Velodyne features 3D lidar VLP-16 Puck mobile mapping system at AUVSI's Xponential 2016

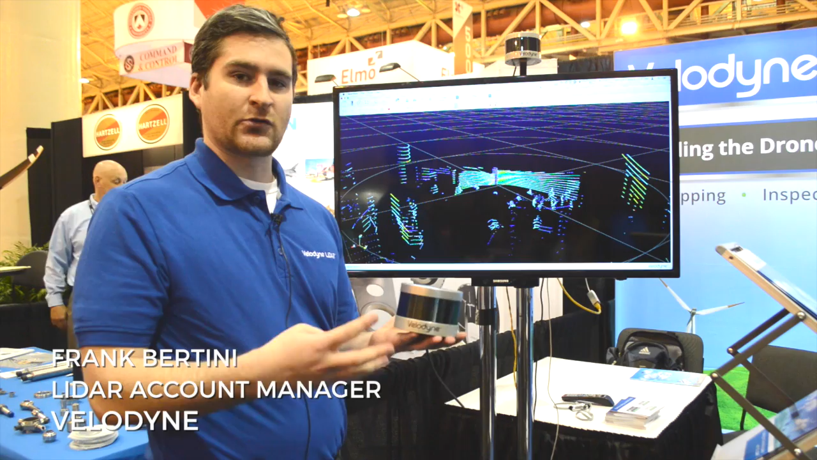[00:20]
At the show this year we're showing the VLP 16 puck which is 360 degree 3d real-time LiDAR.
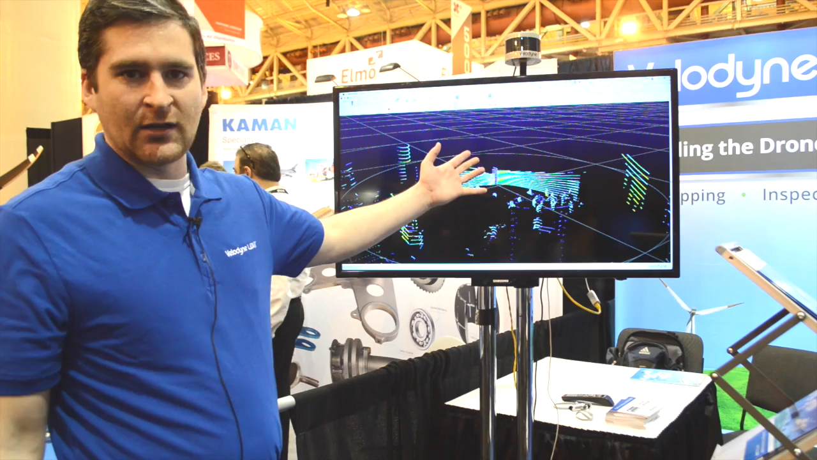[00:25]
So if you see on the screen here we have a demonstration of the puck so there's
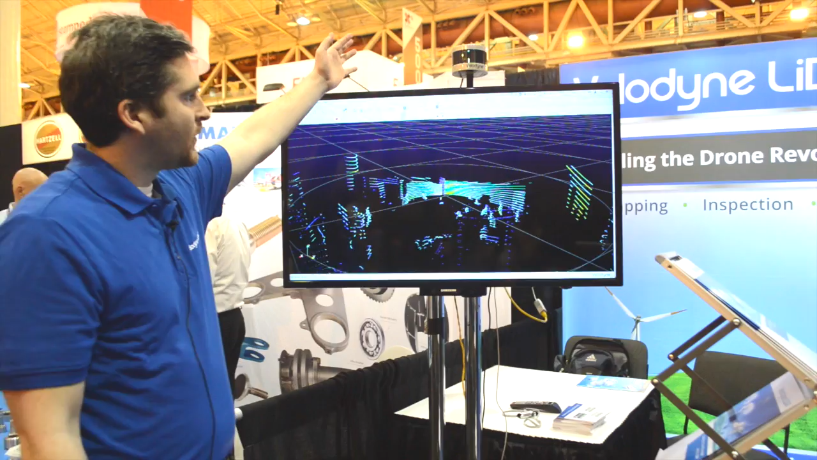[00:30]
16 laser beams that are scanning the entire area they're scanning in 360 degrees so this is used on drones autonomous vehicles boats
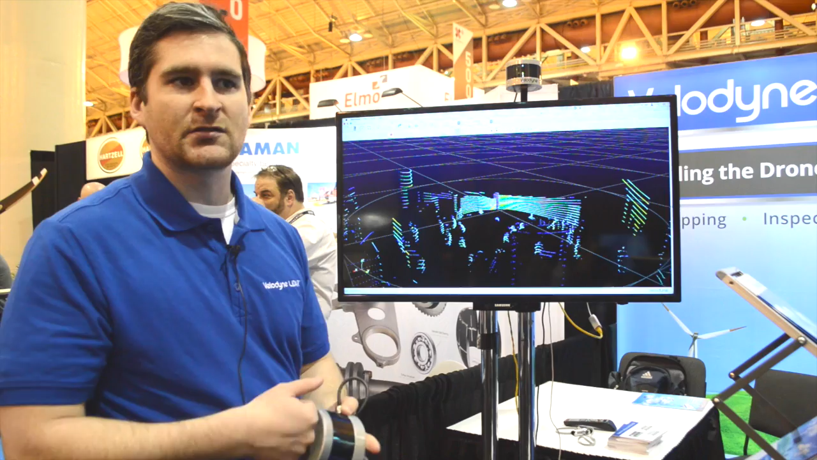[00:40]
basically any mobile robot or mobile system it's designed to be the ideal robotic eye so a
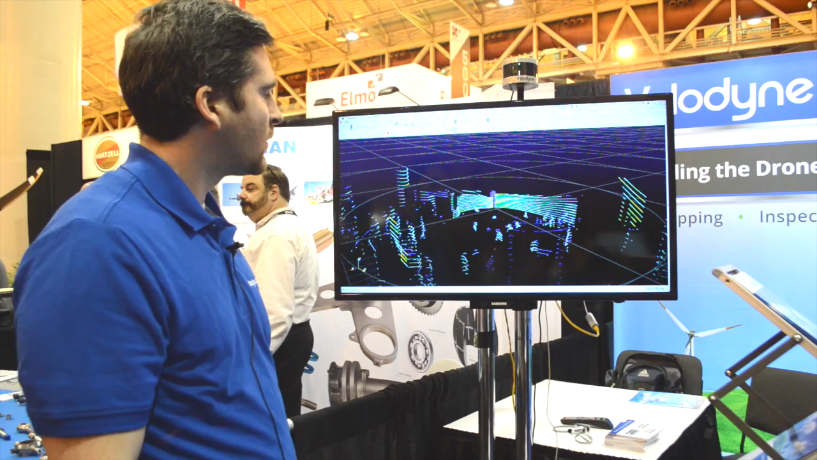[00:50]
few things about the sensor we're using a time-of-flight technology so we're measuring